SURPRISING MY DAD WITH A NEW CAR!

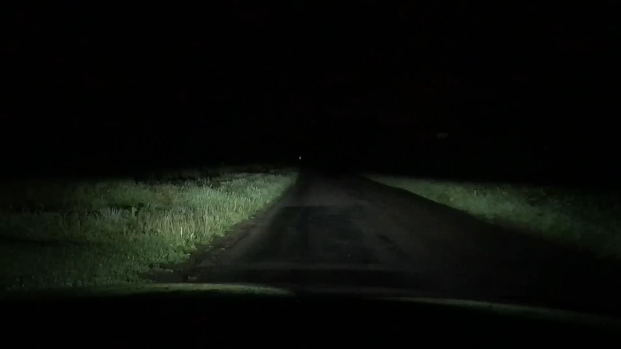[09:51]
Like, how scary is that? Well, that's why I locked the doors, because anything could come out of anywhere right now and get me. I've got my hazard lights on, I've parked into a lay-by. but I'm slightly terrified. Will I make it home? Will I not? Who knows? And I'm back in bed. But there you go, that is the end of today's vlog.